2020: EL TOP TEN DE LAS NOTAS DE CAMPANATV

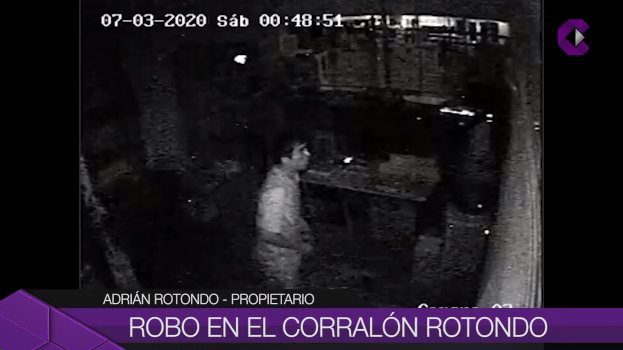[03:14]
buscaban plata pero se llevó, como no había, se llevó el celular y una caja de herramientas. Tenemos las cámaras y está todo registrado. ¿Pudieron identificar más allá de tener la cara? ¿Saben quién es? No, todavía no sabemos.
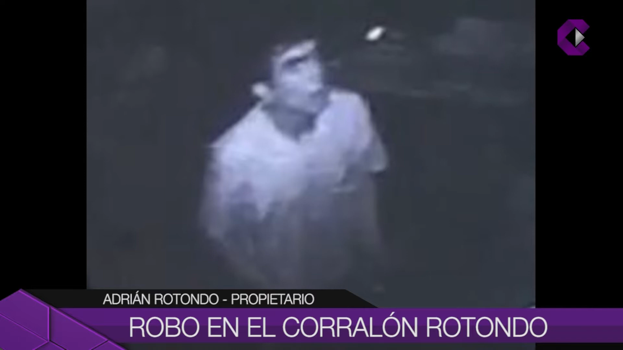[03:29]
Se ve la cara, se ve perfectamente pero no sabemos. ¿Habían sufrido algún robo en los últimos tiempos? Sí, uno anterior.